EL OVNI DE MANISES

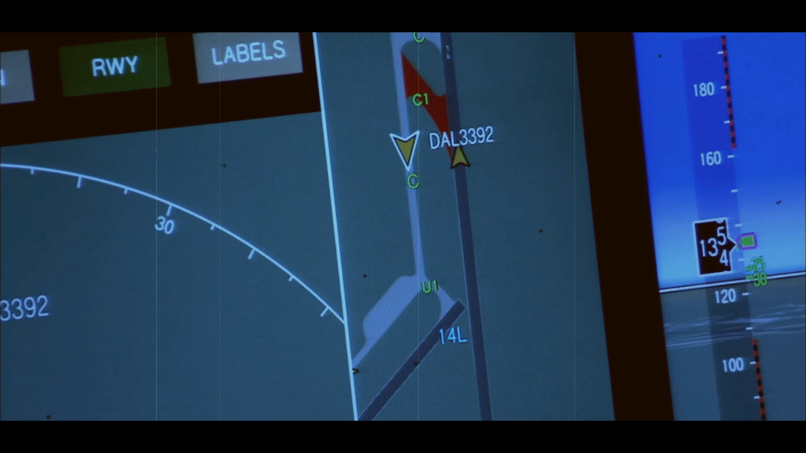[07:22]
Sí, es posible, sí, información, porque el tráfico está a menos de media milla y ahora mismo ha bajado un montón.
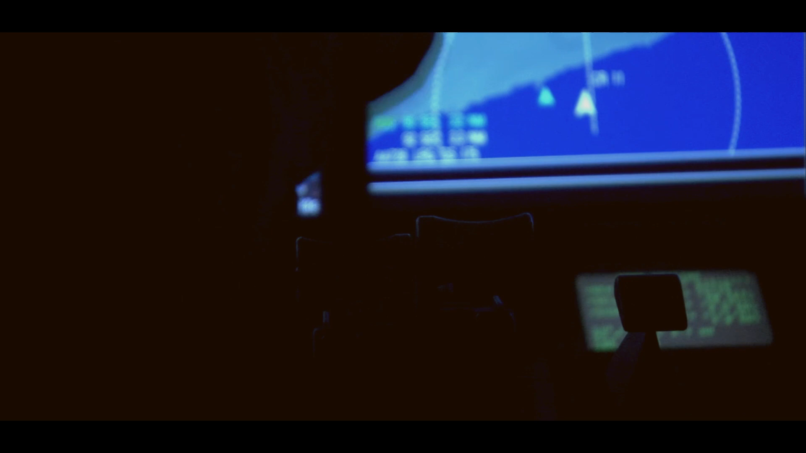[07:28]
La baja no va a haber estado a los 3.000 pies por debajo de nosotros. Ya corredamos de comunicar con el centro de la defensa.